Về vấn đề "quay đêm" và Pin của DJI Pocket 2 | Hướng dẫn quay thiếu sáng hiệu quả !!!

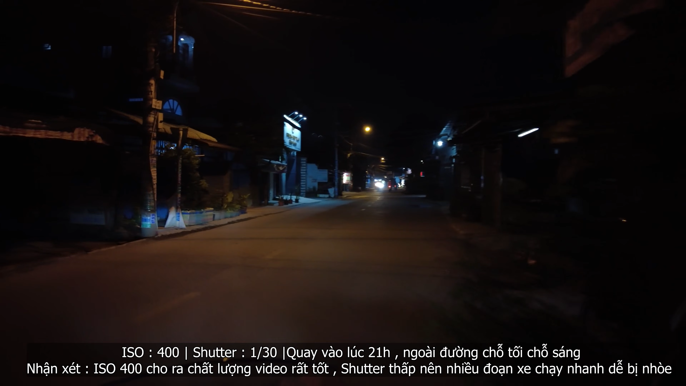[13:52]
Xin chào bạn nha bây giờ mình đang chạy ra ngoài đường test thử quay thử cái con bóc két thai của mình ở môi trường thiếu sáng nha bây giờ là 9h 9h 9h tối nha các bạn thì đường ngoài đường thì ánh sáng là chủ yếu giữa bộ đèn đường thôi Mình đang quay ở ISO 400 9h tối nha các bạn ạ Ừ cái này là mình cầm trên tay nha chẳng phải gắn vô xe máy nha bà
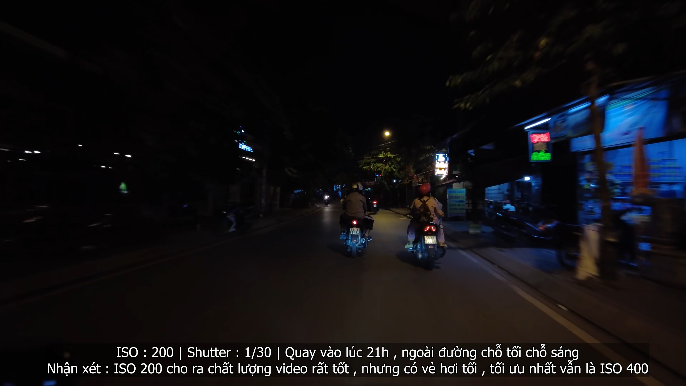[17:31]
Đây là lúc 9.05 nha các bạn Trời đèn đường khá là tối Thì các bạn cứ nhìn vô cái video mình quay Mình quay ở độ phân giải 4k 30fps nha các bạn Đó Là cái độ phân giải tiêu chuẩn mà các Logger hiện tại đang quay ở cái độ phân giải này
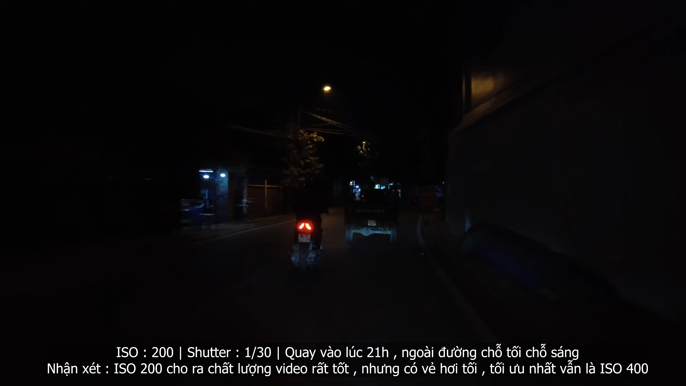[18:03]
Thì cái bóc két 2 nha nó cho phép quay tới độ phân giải 4k 60fps Nhưng mà ở 4k 60fps thì không có cái tùy chọn Tùy chọn Cái phần tùy chọn ISO và cái phần tùy chọn tốc độ nó không cho phép chỉnh lên cao
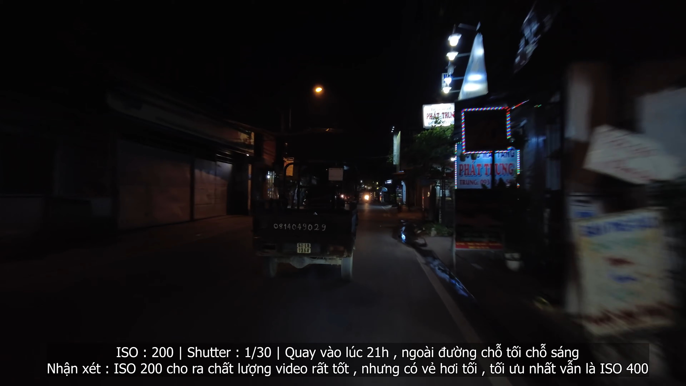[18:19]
Nên nó sẽ không phù hợp quay ở cái môi trường thiếu sáng như vậy Các bạn Ok đây vẫn đang tiếp tục là video test cái chức năng quay Quay ở môi trường thiếu sáng nha các bạn Thì mình sẽ chạy qua khoảng 500m nữa là mình ngưng cái video này